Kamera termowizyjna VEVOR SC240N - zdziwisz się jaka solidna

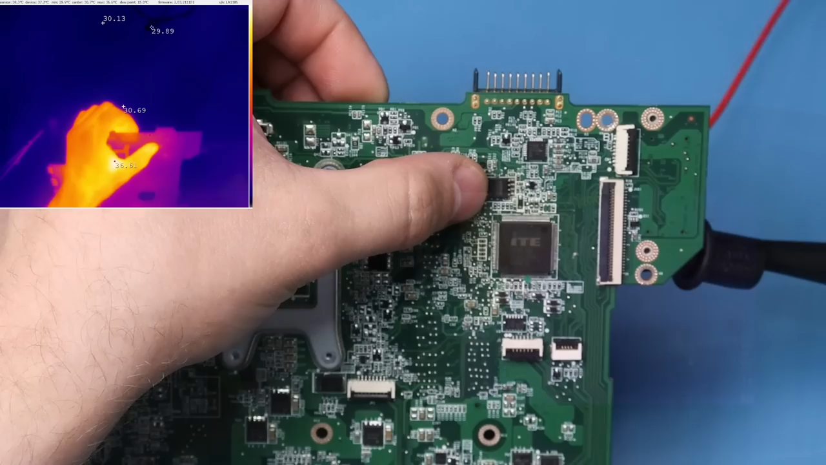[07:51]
BIOS. Tutaj coś małego się grzeje.
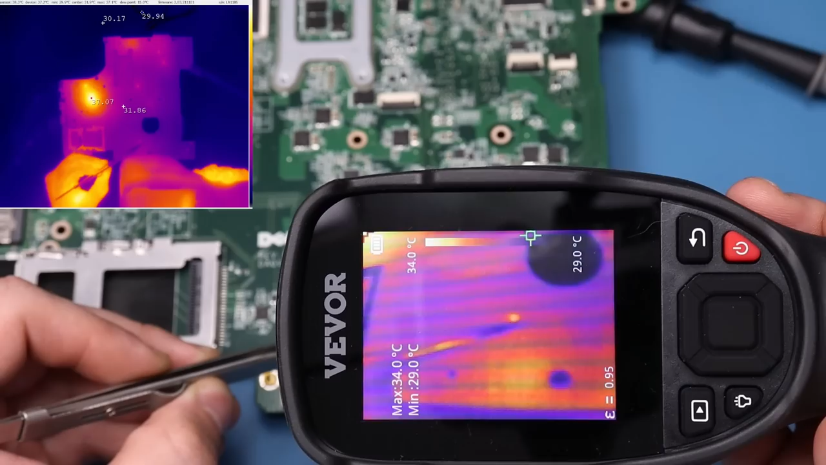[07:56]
On screen: max 34.0°C, min 29.0°C, scale top 34.0°C, scale bottom 29.0°C
Ten układzik. To jest tranzystor, z tego co widzę, jakiś.
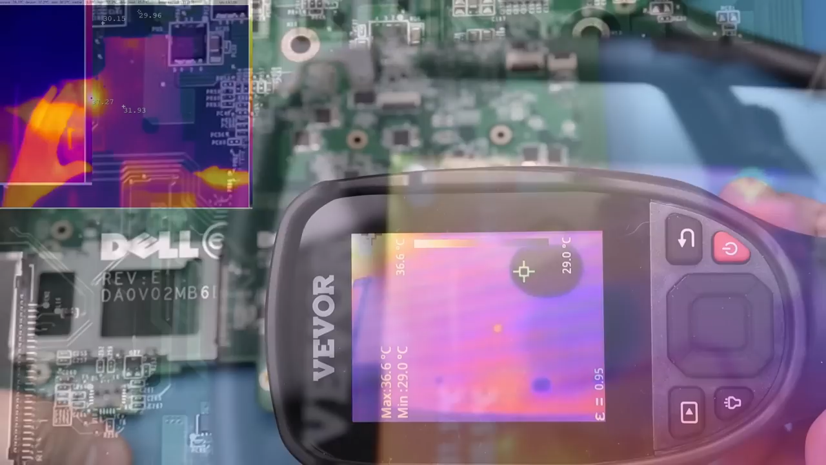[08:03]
On screen: max 36.6°C, min 29.0°C
Także naprawdę nie jest źle. Oczywiście przez to, że kamera nie posiada soczewek makro, ani regulowanego fokusa, po zbliżeniu do płyty na odległość około 5 cm, tak to wygląda.
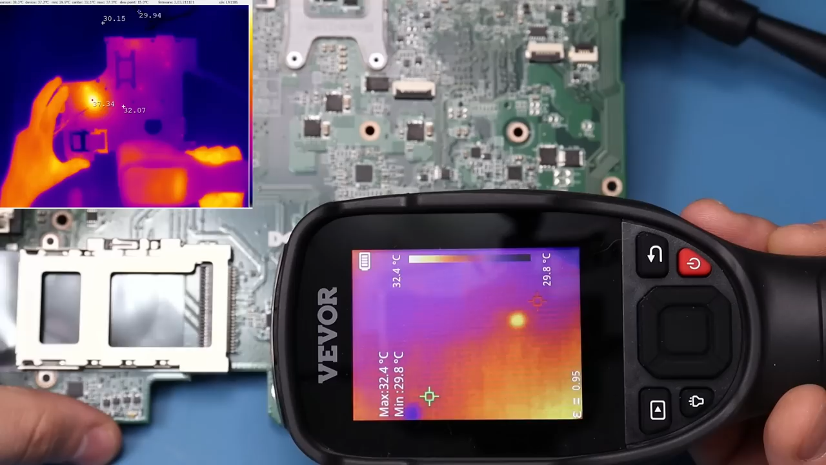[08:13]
On screen: max 32.4°C, min 29.8°C, scale top 32.4°C, scale bottom 29.8°C
Obraz jest rozmazany. Już powiem szczerze, tragedii nie ma.
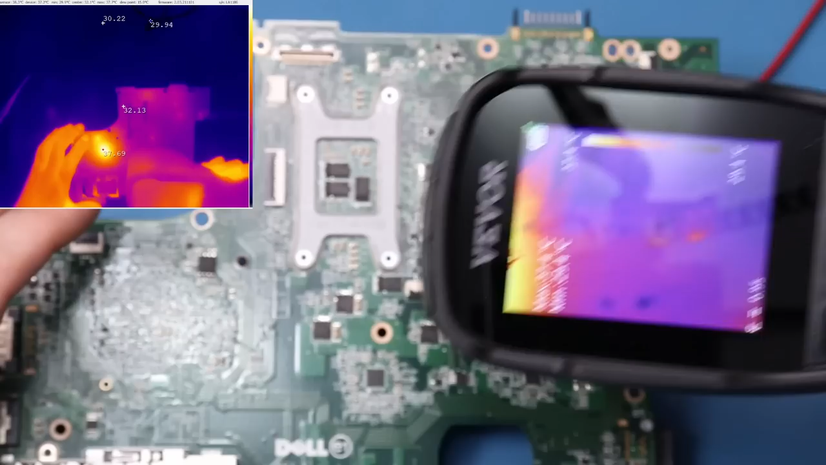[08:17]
W przypadku takiej płyty od laptopa, gdzie nie ma takiego dużego zagęszczenia elementów, myślę, że jesteśmy w stanie bez problemu zlokalizować uszkodzony element. Chociaż oczywiście zaznaczam tutaj, że nie będzie to piękny i wyraźny obraz, tak jak z kamery T2L, ale nie jest najgorzej.
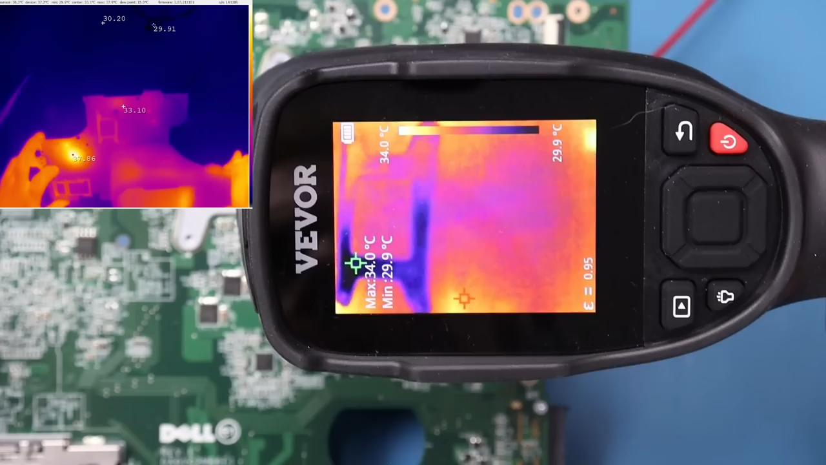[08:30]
On screen: max 34.0°C, min 29.9°C, scale top 34.0°C, scale bottom 29.9°C
Dzięki temu, że kamerka posiada dość sporą rozdzielczość, jest to w jakiś sposób tutaj skompensowane. Dla porównania tutaj macie T2L po wyregulowaniu ostrości.
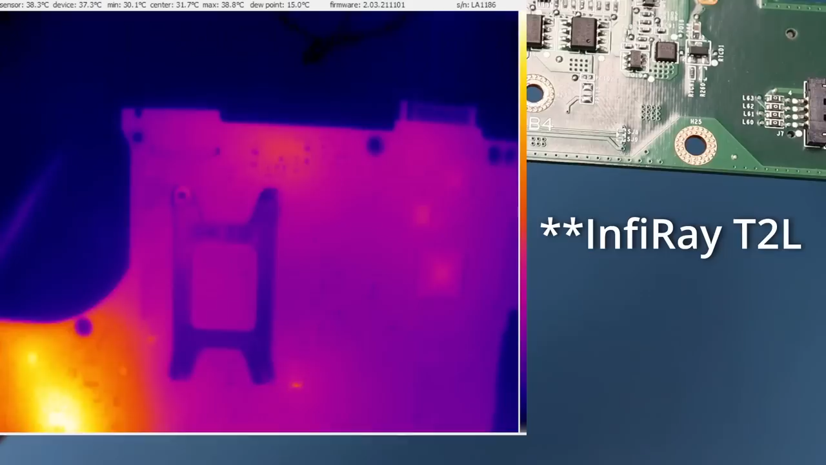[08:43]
Widać oczywiście dużo więcej szczegółów, również te zimne elementy tutaj, zobaczcie, też są widoczne.
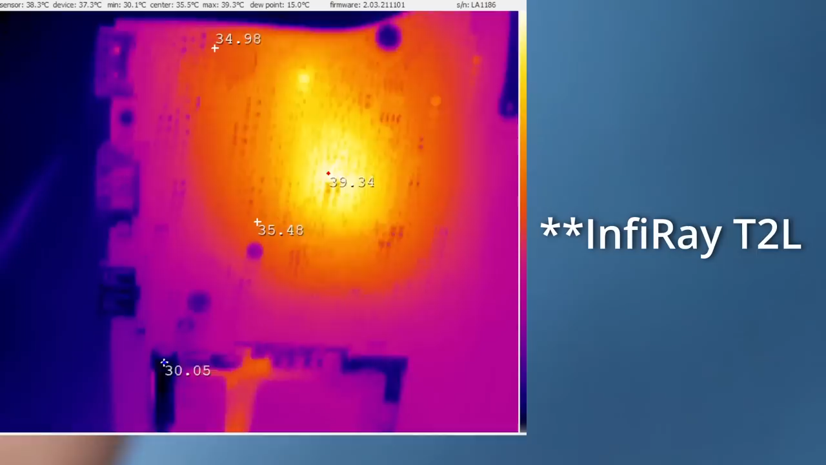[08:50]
On screen: max 39.3°C, min 30.1°C
Jeszcze taki test z płytą główną od telefonu. Tutaj podłączyłem się do najmniejszego elementu, jaki znalazłem. Zdaje się, że ma wymiary 0,2-0,1. Podłączyłem mu tu po prostu prąd, żeby się zaświecił, no i zobaczymy, jak kamerka sobie z tym poradzi.
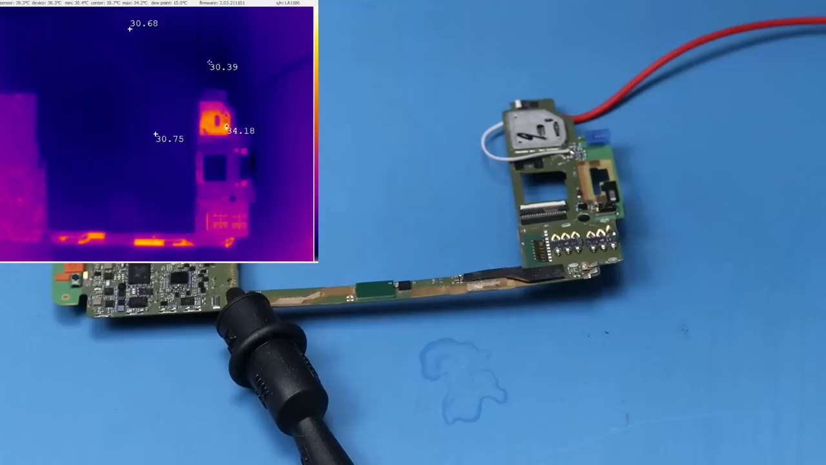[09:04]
Najpierw pokażę Wam, jak to wygląda w przypadku T2L. Zobaczcie. Widzicie to? Tutaj.
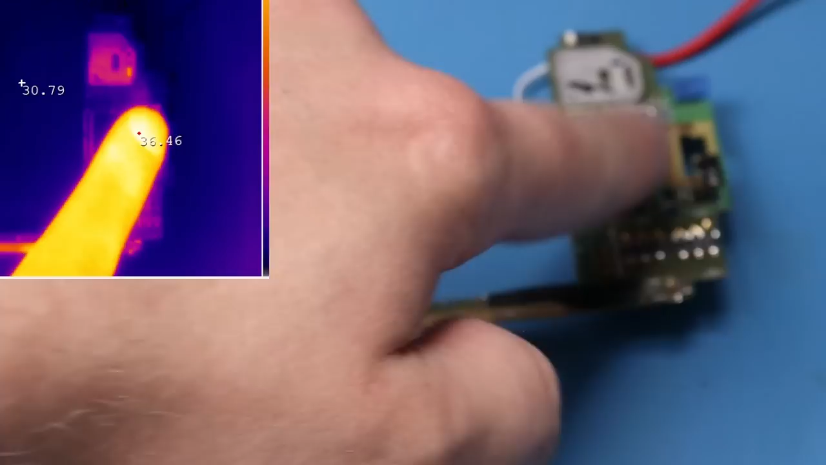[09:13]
Widać, że element nie grzeje się zbyt mocno, także zadanie będzie ciężkie. Zobaczmy najpierw z daleka. No i jest. Tu go widać.
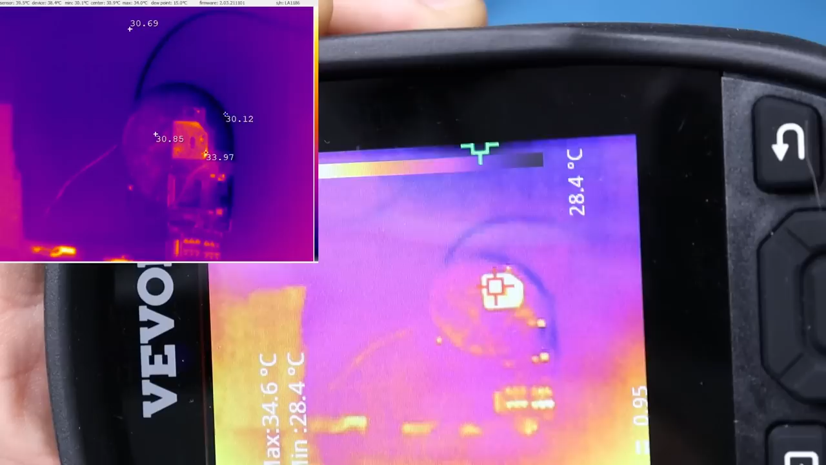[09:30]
On screen: max 34.6°C, min 28.4°C
Teraz zobaczmy z bliska. Tutaj niestety cały czas muszę walczyć z tymi odbiciami, które przeszkadzają w pomiarze. Zobaczmy. No i jest. Przypominam, że jest to element o rozmiarach 0,2-0,1. Także mimo wszystko, że ten obraz jest nieostry, to myślę, że daje radę ta kamerka. Gdyby załatwić do niej soczewkę makro, to byłoby idealnie.
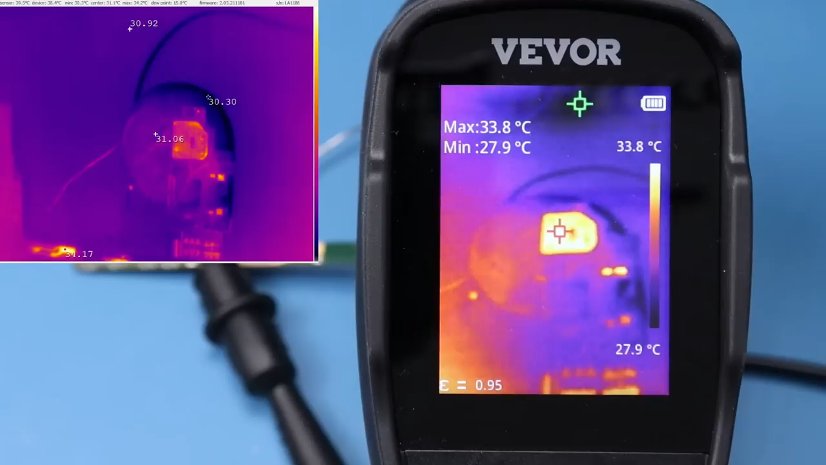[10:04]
On screen: max 33.8°C, min 27.9°C, scale top 33.8°C, scale bottom 27.9°C
Dajcie znać, co o tym sądzicie. Czy nadaje się do tej pracy, czy nie.